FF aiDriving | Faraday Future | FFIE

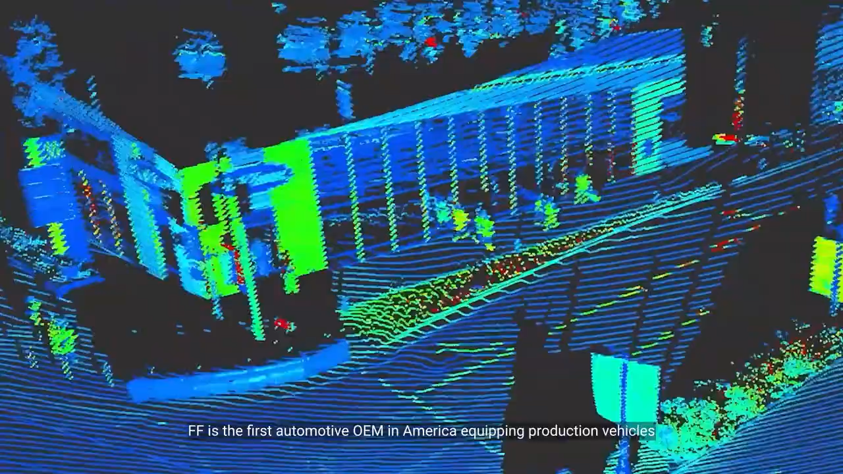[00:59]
FF is the first automotive OEM in America, encrypting production vehicles with a high-resolution ultra-long-range LiDAR.
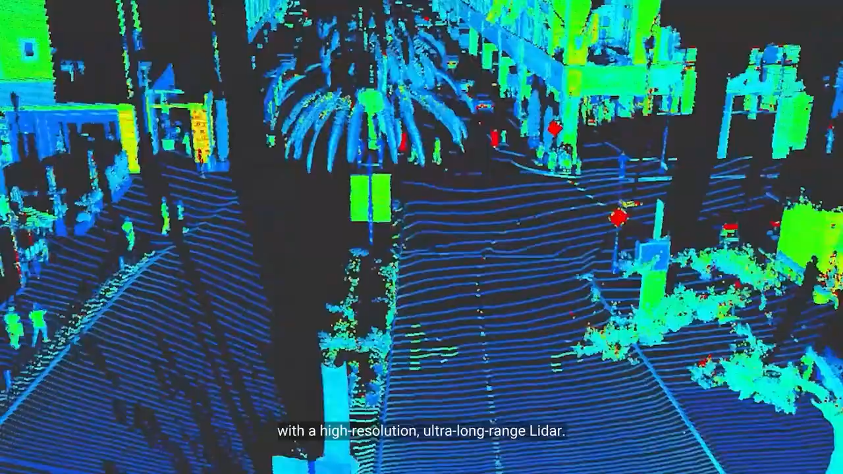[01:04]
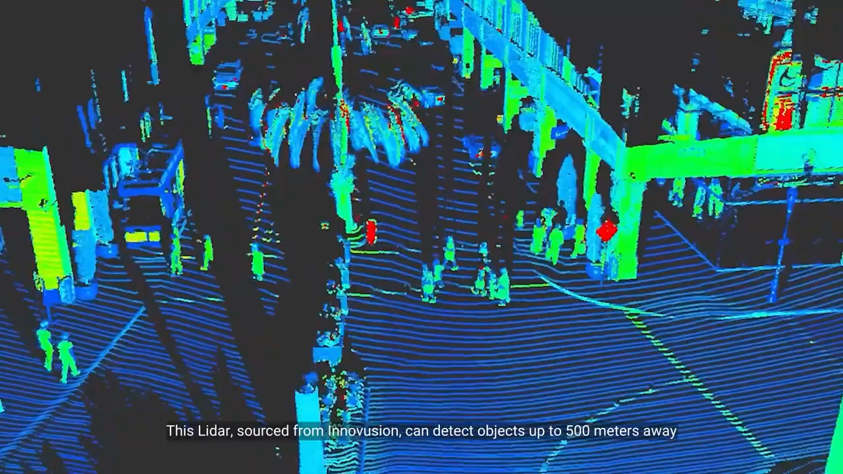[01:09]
This LiDAR, sourced from Innovation, can detect objects up to 500 meters away, even in low-light conditions.
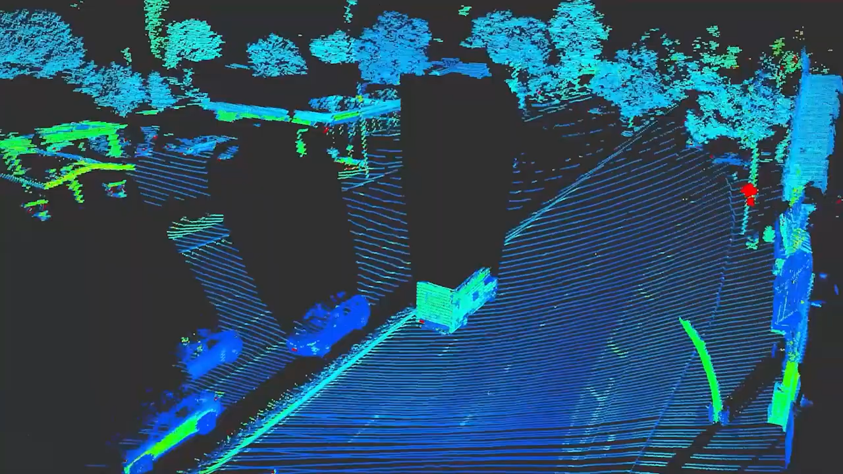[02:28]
This system can provide static information, such as lanes, curves, and also dynamic object information,
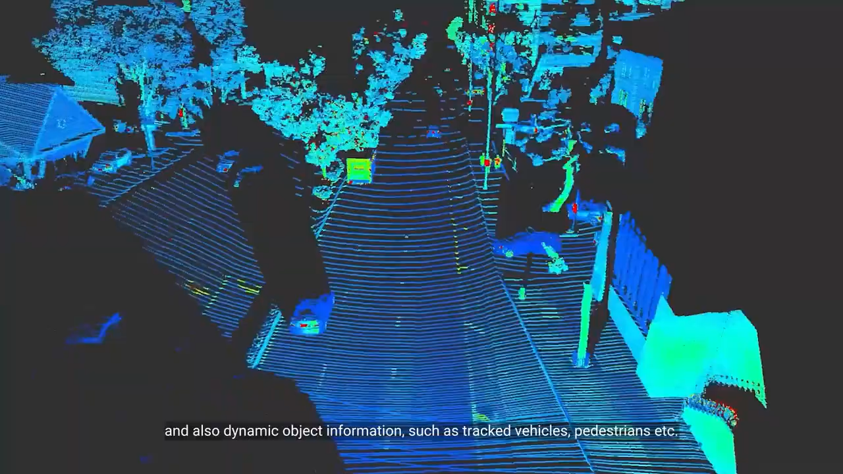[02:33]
such as tracked vehicles, pedestrians, and extra.
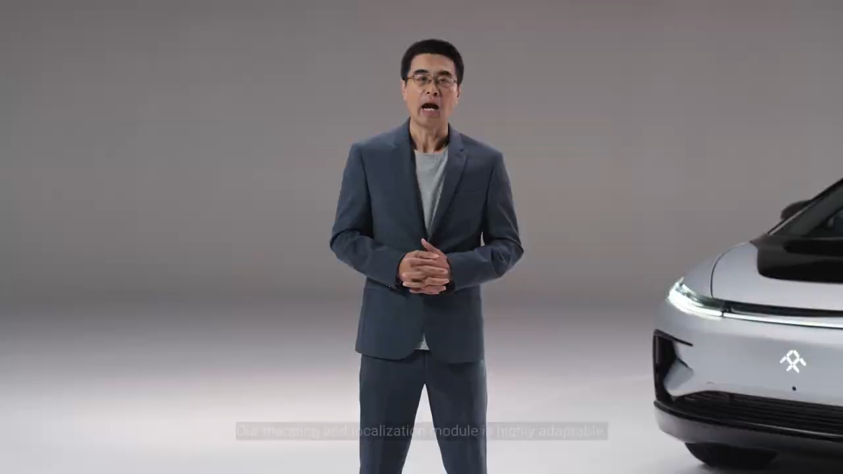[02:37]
Our mapping and localization module is highly adaptable.
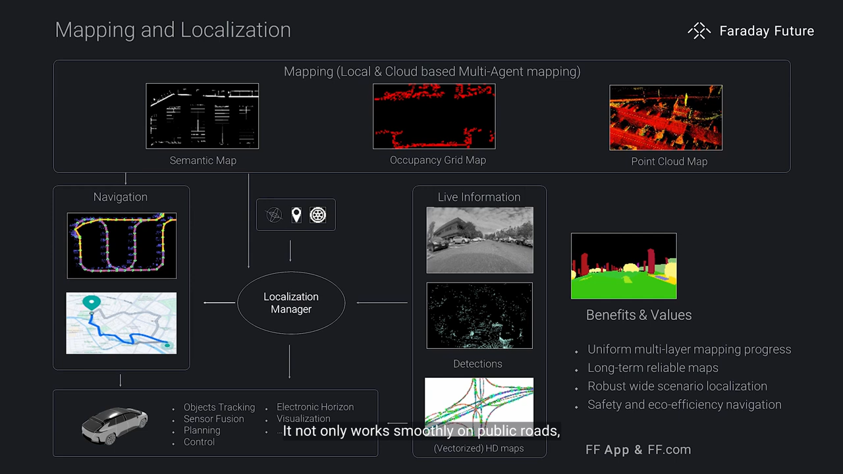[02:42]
It not only works smoothly on public roads,
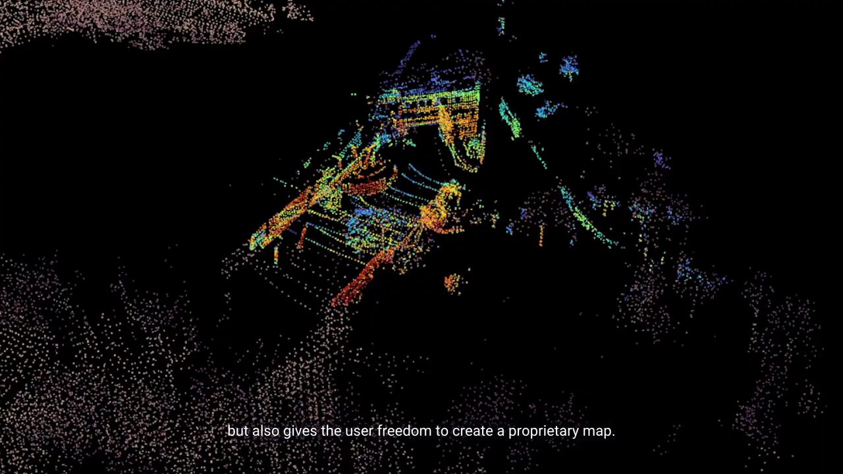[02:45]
but also gives the user freedom to create the proprietary map.
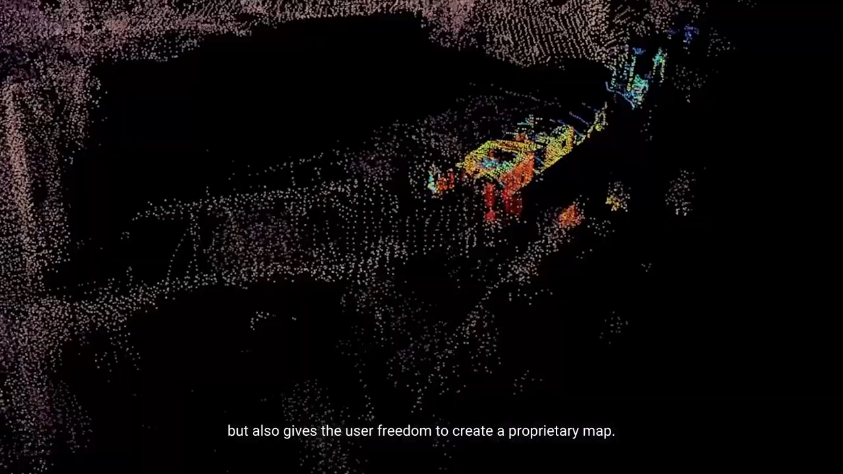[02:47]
When this feature is enabled,
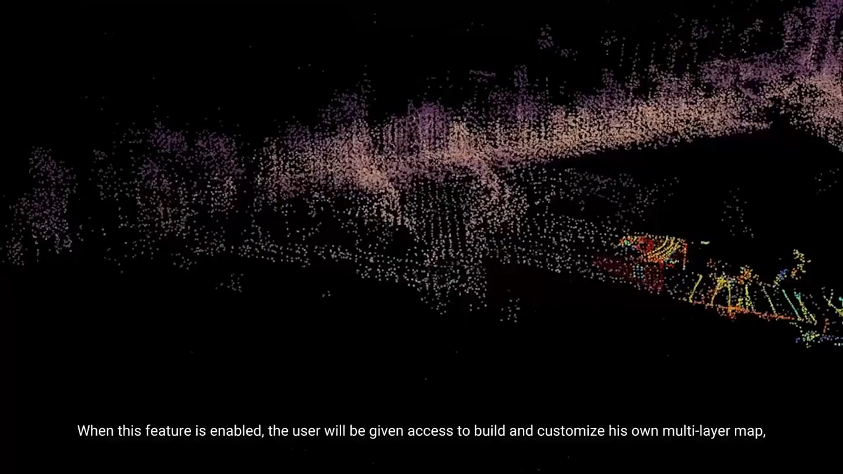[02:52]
the user will be given access to build and customize his own multi-layer map.
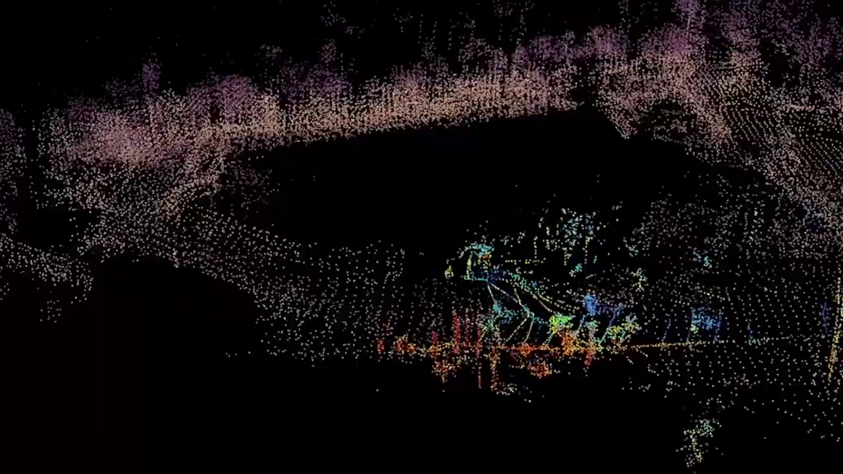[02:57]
This is one of the most individualized experiences an OEM can provide to its user.